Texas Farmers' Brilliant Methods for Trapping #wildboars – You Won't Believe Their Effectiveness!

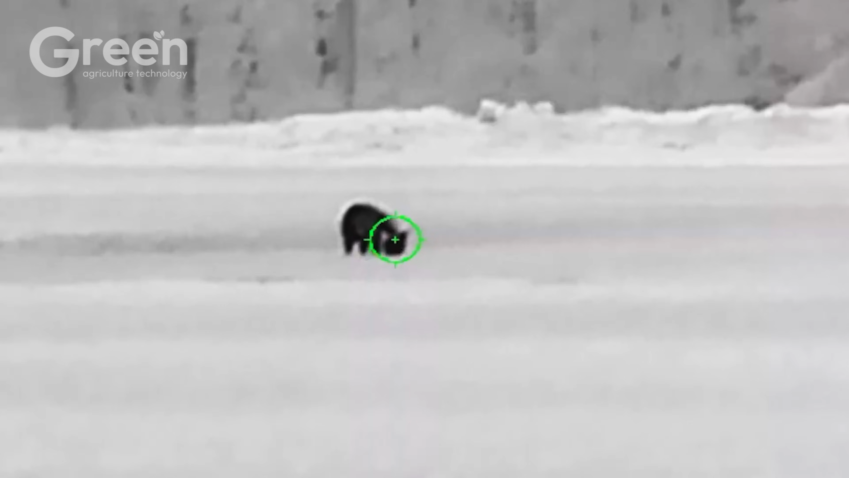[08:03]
As night falls, drones equipped with infrared cameras are deployed to locate wild boars hiding in dense forests or open grasslands.